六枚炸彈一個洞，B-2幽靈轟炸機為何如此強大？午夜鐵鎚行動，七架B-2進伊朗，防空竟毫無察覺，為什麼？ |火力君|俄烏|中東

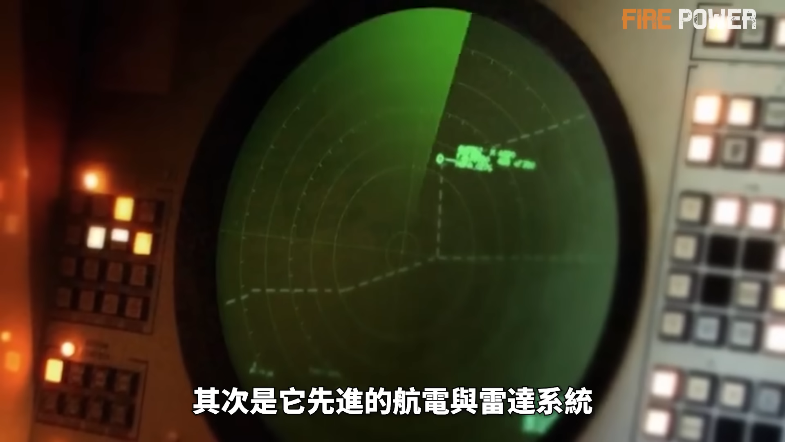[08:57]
航电与雷达系统B2的设计理念是要让它在敌方领空内保持无线电静默独自摸黑飞行因此B2既要能完成复杂